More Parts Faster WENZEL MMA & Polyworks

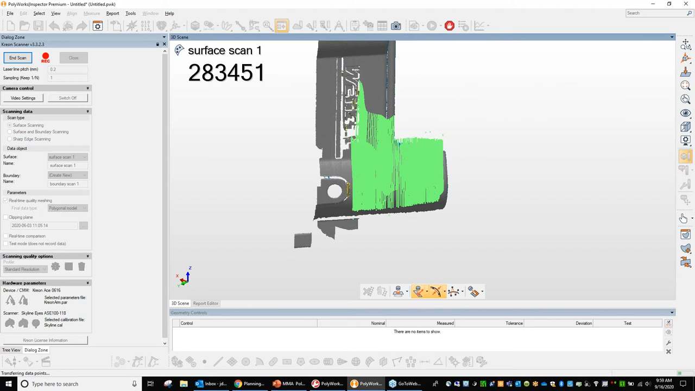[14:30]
So Jordan, this almost looks like a, a spray paint or a power washing type motion here.
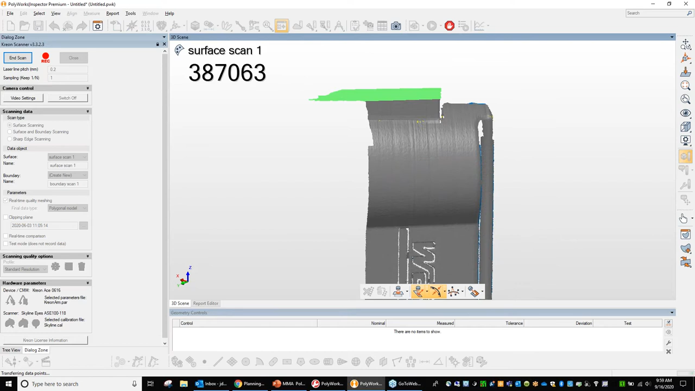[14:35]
Is it really just that easy? Yeah. If you've ever painted something in your life, um, you'll be able to use this device.
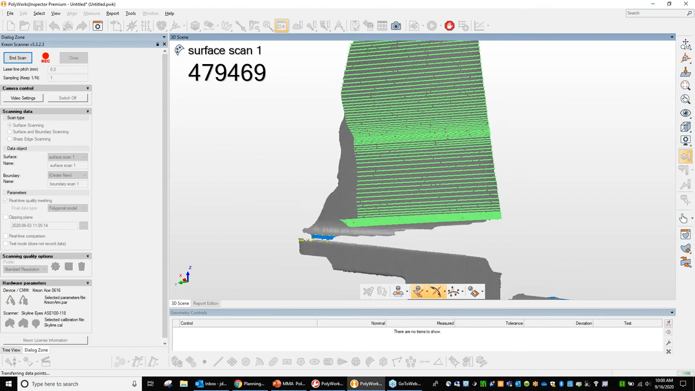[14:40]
It's very simple and easy to use.
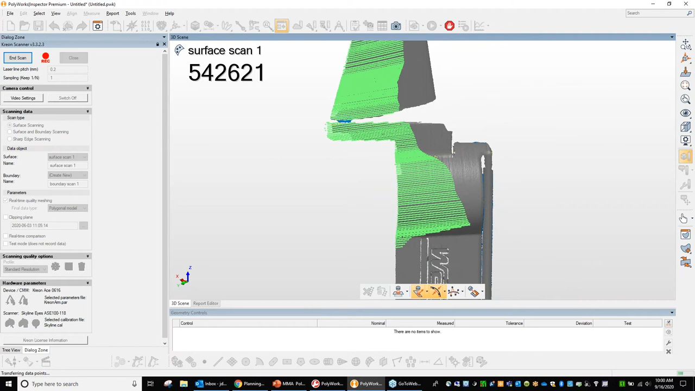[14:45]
So once I complete one side of this object here and start to fill in all the areas that I want to measure and get scan data back on,
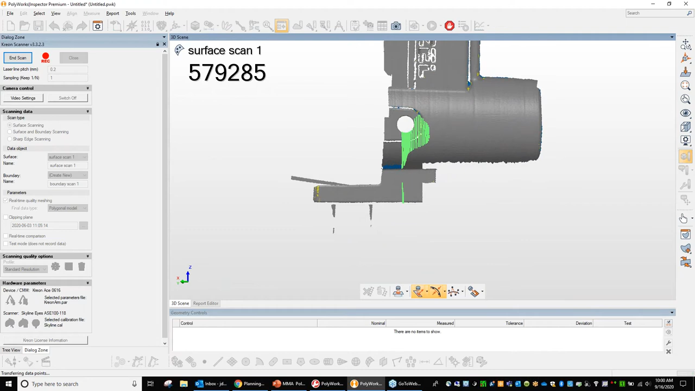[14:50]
as I move the device from, from, let's say the front to the side, to the left, to the right, to the back, et cetera, I'll just push the trigger. Now it's in pause mode.
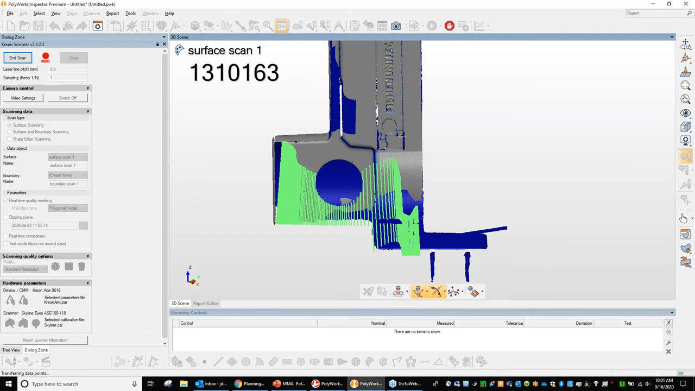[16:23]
the battery life doubles, creates eight hours of battery life. Okay.
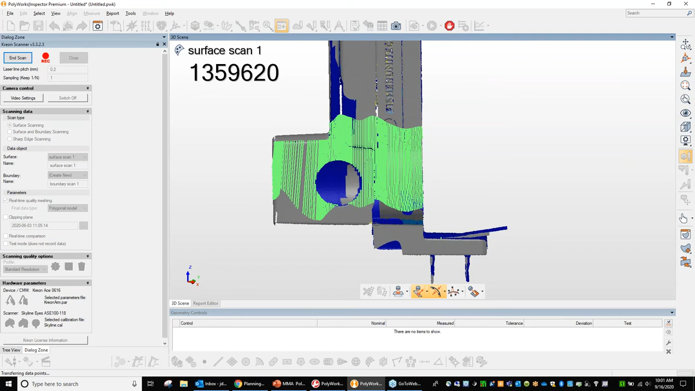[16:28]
So here I'm almost complete with the scan.
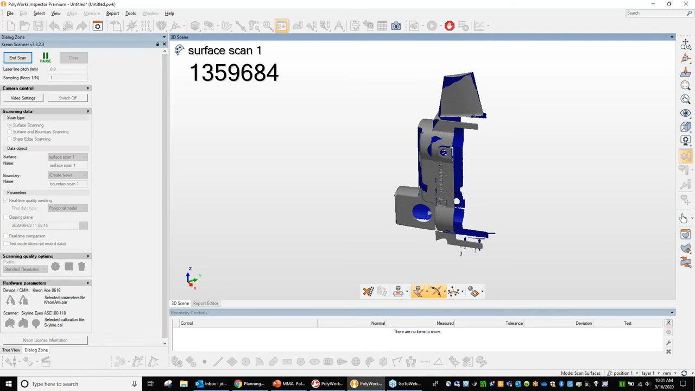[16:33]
As you notice on the image there, um, as I moved the, uh, the device around, Polyworks, um, automatically adjusts and, um, and gives me the view that I'm looking for.
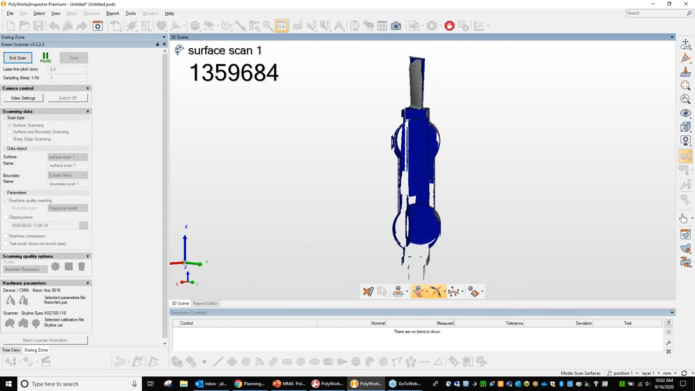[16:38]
So it's always looking directly normal to the scanner.
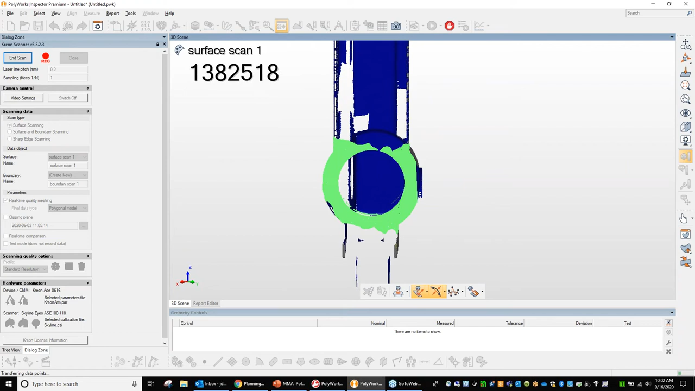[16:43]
So it's real easy for me to see if there's a hole in the data that I might have missed because I'm only human.